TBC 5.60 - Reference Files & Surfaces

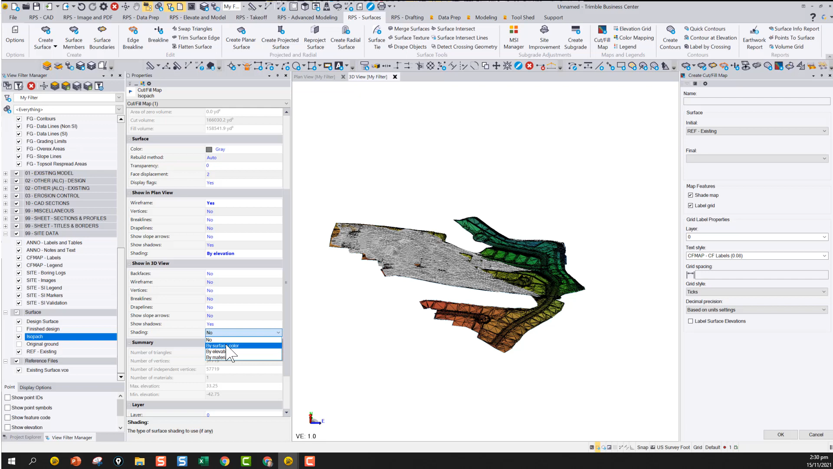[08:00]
And then do the same thing here in the 3D view. You can see that if I turn off these surfaces.
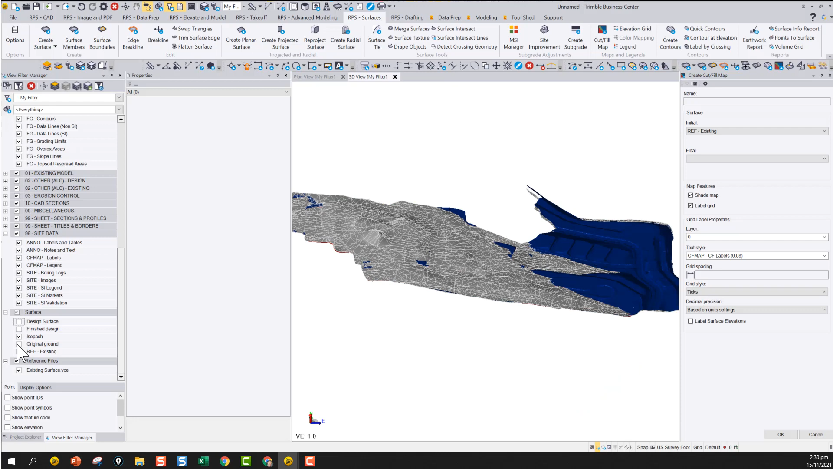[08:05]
Except the. Here you can see there's my cut film map. Again being generated from those two surfaces. So pretty much any function where a surface model is involved. A reference surface can be utilized. Now reference surfaces have two. Two things you need to know about them. One is you cannot add and remove surface members to a reference surface. That basically if you want to change a surface that's used as a reference surface.
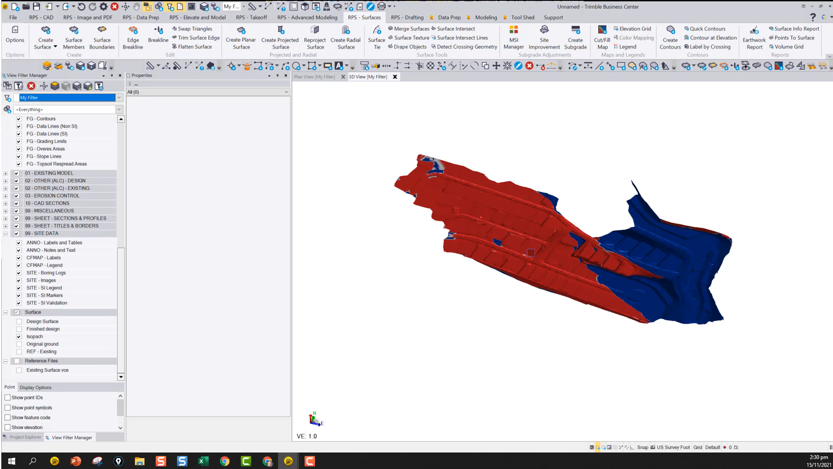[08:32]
You have to change the surface in the source file. And then the other thing is that a reference surface can be used for pretty much anything. Where a surface can normally be used.
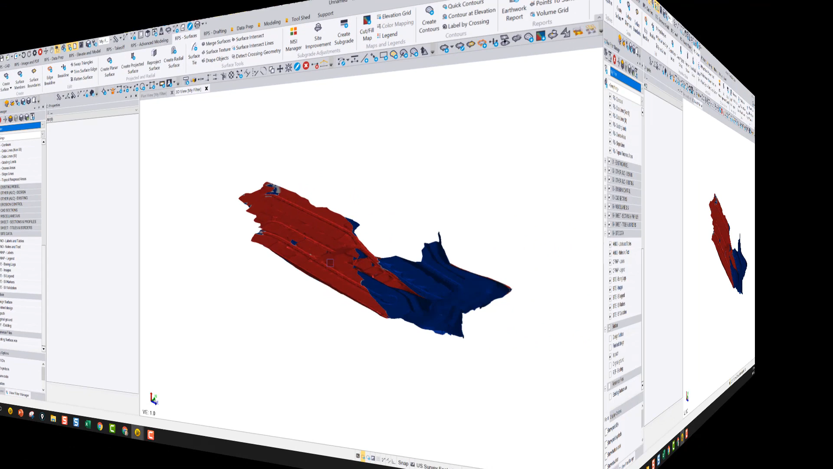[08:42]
So let's see how an updated reference surface works. So right now we've got this surface over here. If I open up this other TBC project where my reference surface is here. What I'm going to do is I'm just going to draw a 3D line.